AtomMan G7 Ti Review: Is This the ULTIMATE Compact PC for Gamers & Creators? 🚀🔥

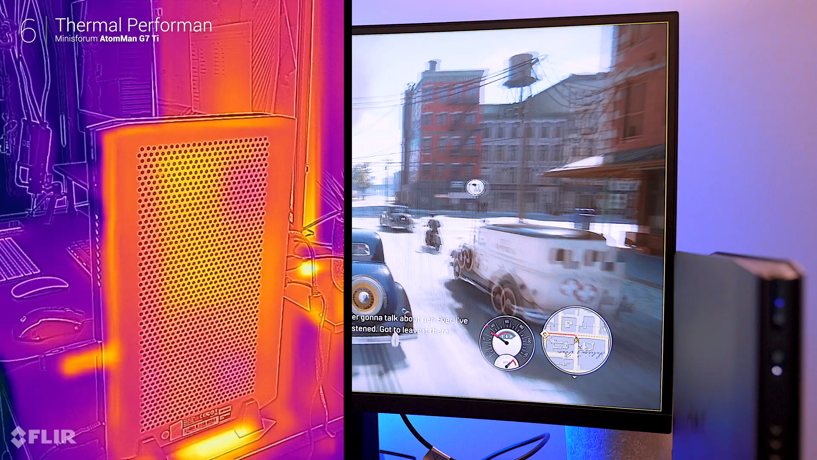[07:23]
equipped with dual fans, 5 heat pipes and optimized airflow, the system performs consistently even during marathon gaming or editing sessions. on the heavy load,
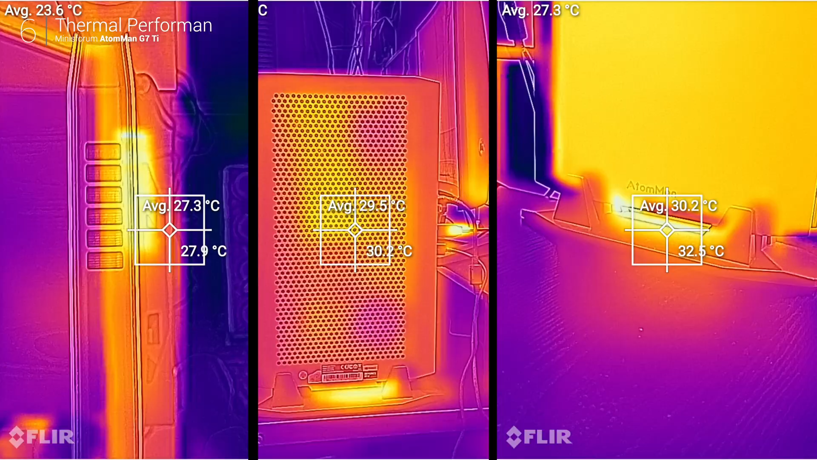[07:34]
vent temperature stayed between 30 to 35 celsius, with fan noise peaking at a modest 50 decibels in gaming mode.
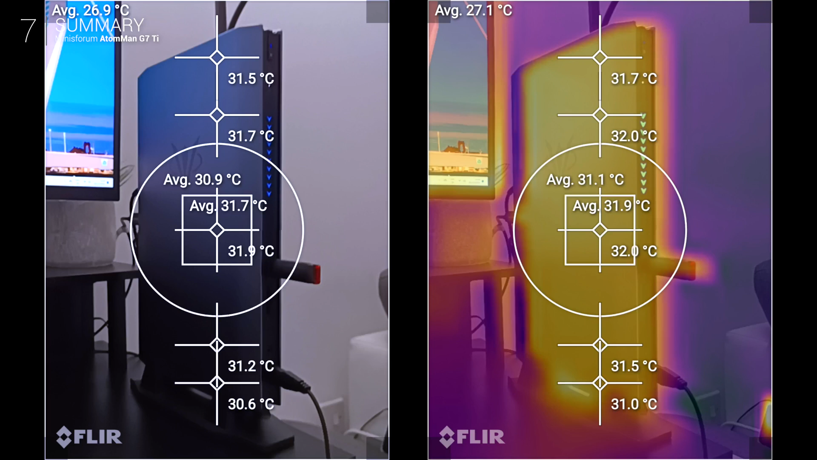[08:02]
while its thermals and GPU power don't quite match the full-size desktops, the efficient cooling system ensures stable and quiet performance.